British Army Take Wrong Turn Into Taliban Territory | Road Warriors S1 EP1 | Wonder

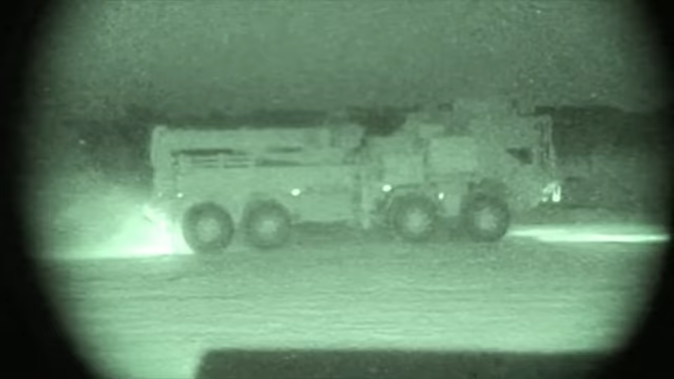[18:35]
but at the back small woods and youngy are following the tracks of mark and taff
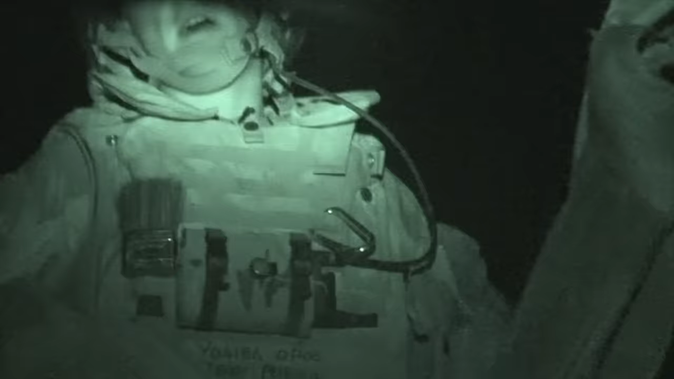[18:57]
they're struggling to make the tight left turn
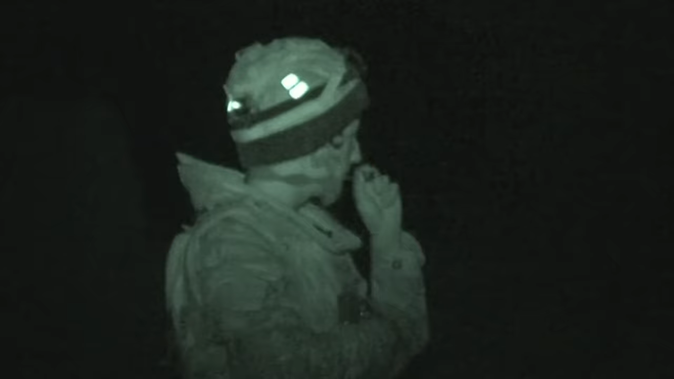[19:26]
because it's taking so long a soldier spots them and comes down to find out what's going on
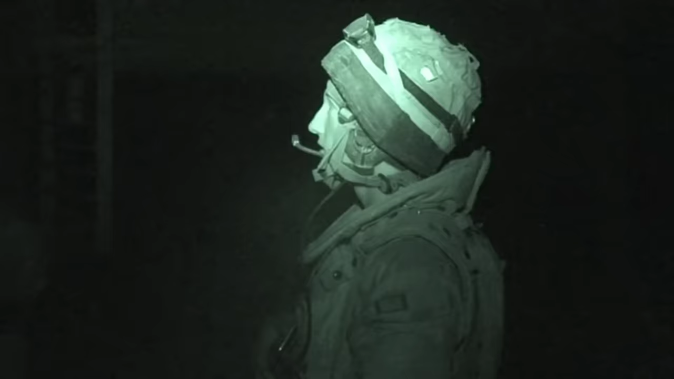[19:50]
going up a route that we haven't cleared
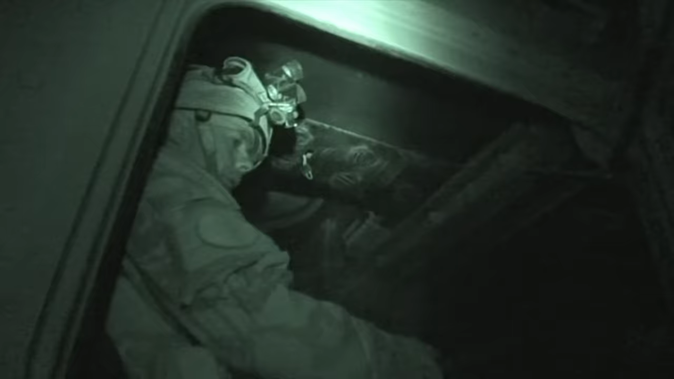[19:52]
fucking hell what a fucking nightmare this is
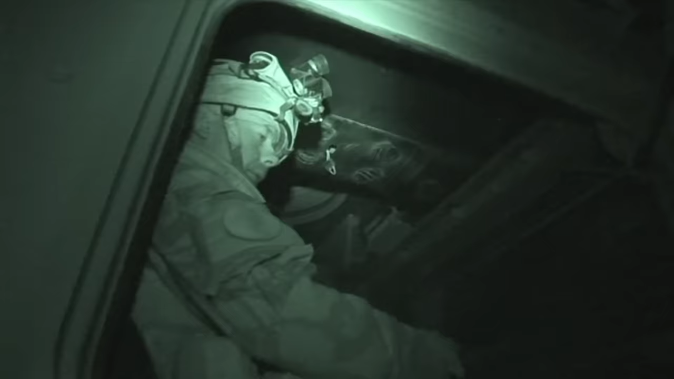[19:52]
at the British base Argyle no one's realized three trucks are missing
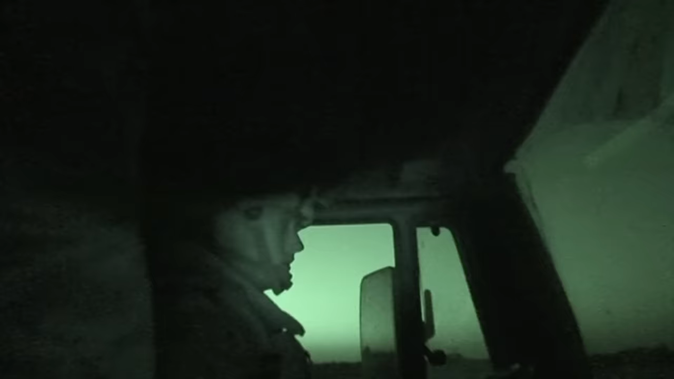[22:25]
Mark and taft drive as fast as they can in the dark on a road that still hasn't been cleared of roadside bombs
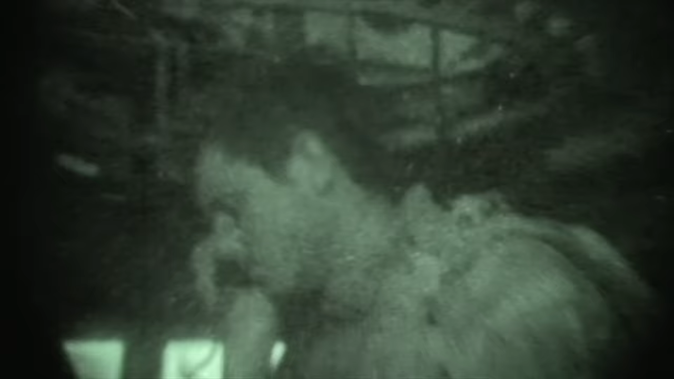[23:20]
Jack is checking all the trucks are accounted for
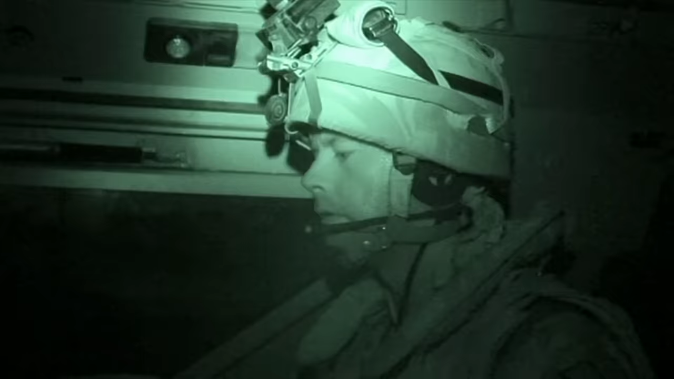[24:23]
Smallwoods who nearly took the wrong turn is ahead of them and almost at argyle
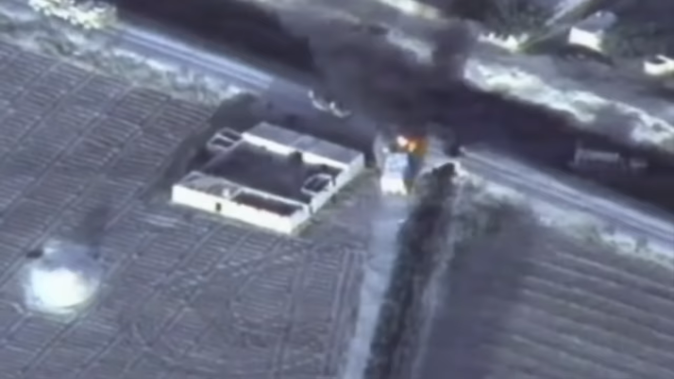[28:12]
The firefighter's escalating
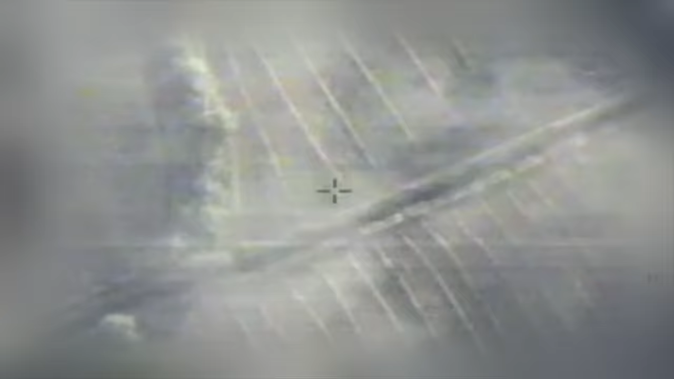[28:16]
What is currently on fire Now
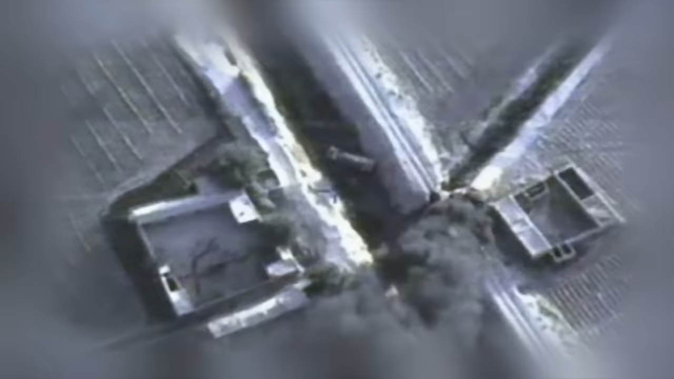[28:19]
that was hit by enemy around the other vehicle was left as he was in the killing zone They're clearing to engage